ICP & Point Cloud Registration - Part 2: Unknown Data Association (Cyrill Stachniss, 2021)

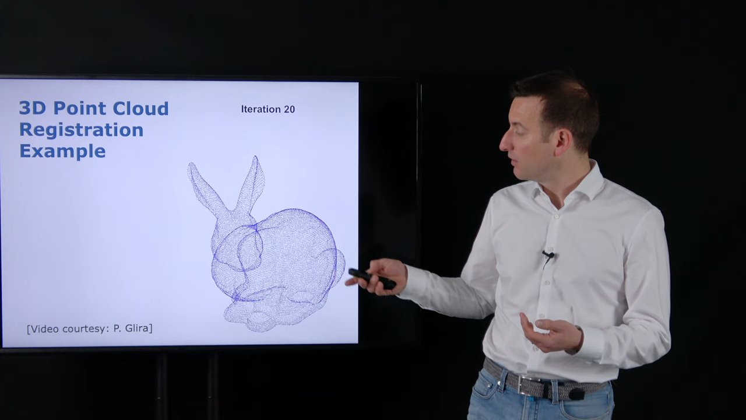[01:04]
And that's kind of the result that we want to obtain. We can not only do this for these artificial objects we can also do this with surfaces for example of landscapes here and find an alignment so that those surfaces will overlie.
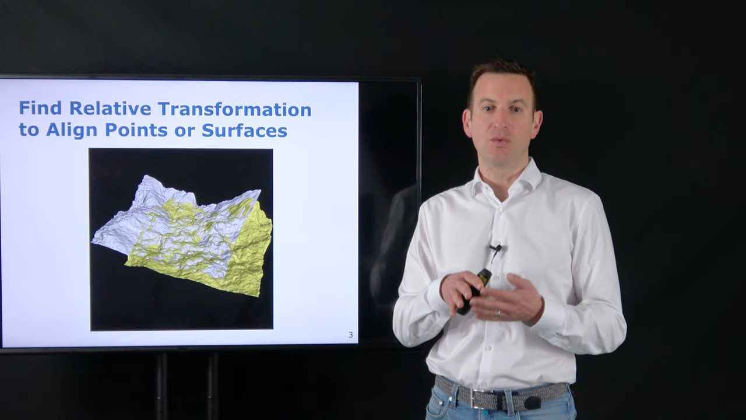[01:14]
And we do this by finding a transformation, typically a rigid body transformation, that tells us in this case for example how that yellow surface should be rotated and moved so that it best aligns with the gray point cloud.
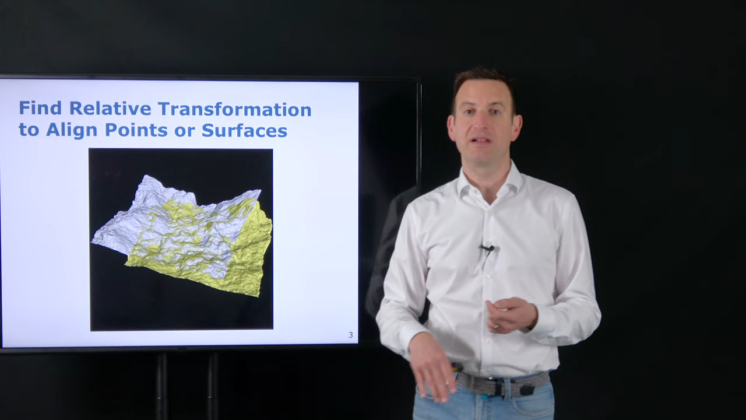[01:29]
And that's what we are going to talk about in this lecture.
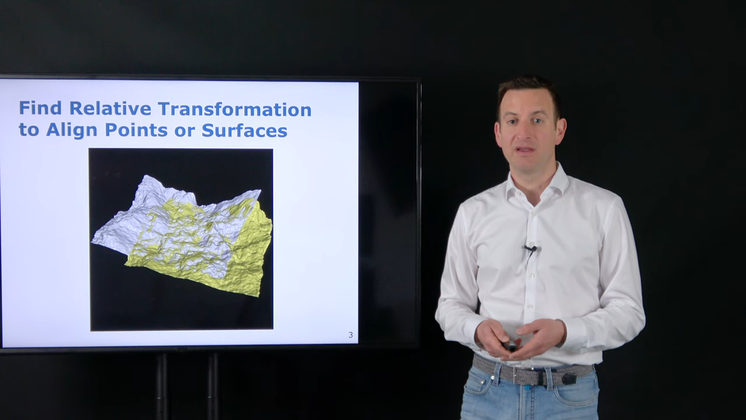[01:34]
So the goal is to find the parameters of a rigid body transformation that overlays the two point clouds or surfaces with each other.
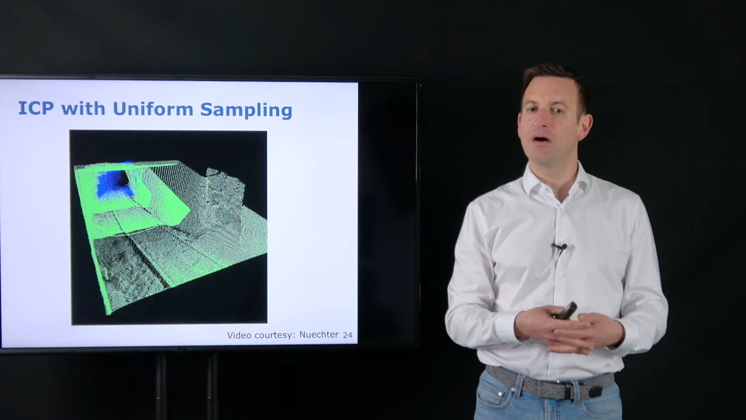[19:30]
You always see the blue point cloud is the current observation which is then registered into the existing point cloud. And with this you can actually generate accurate maps of the environment taking only a subset of the points into account for the registration.
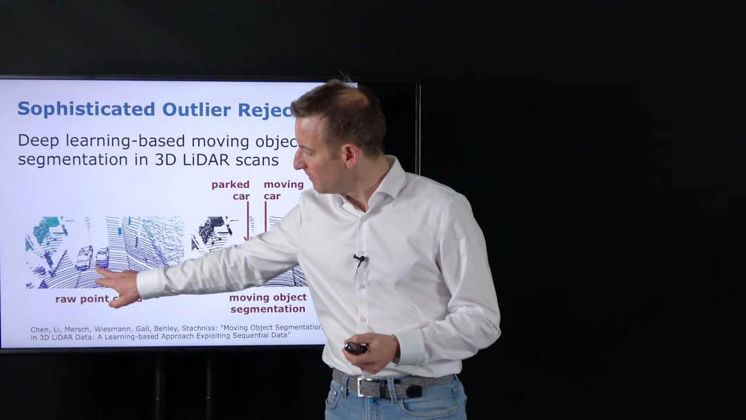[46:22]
see that there are two cars but one car is parking and actually provides really good features for your registration and the other car is moving and if you do this what's called moving object segmentation so segmenting your scan into the moving parts and static parts you can use this basically as a mask for your algorithm ignoring the moving points for your registration
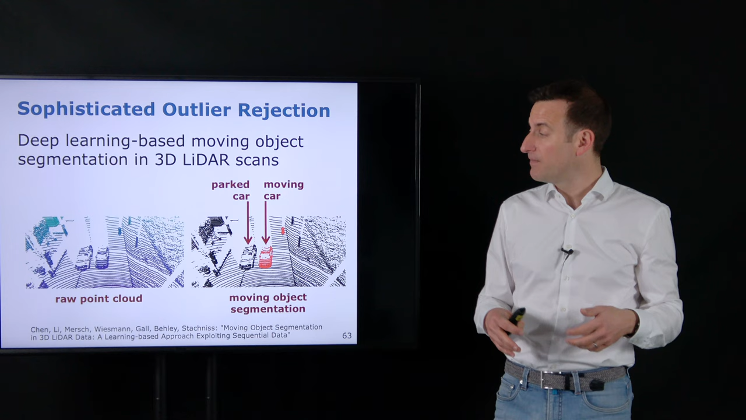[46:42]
and in this way come up with a better alignment and those approaches actually work fairly well so if this is your raw point cloud this is actually a ground truth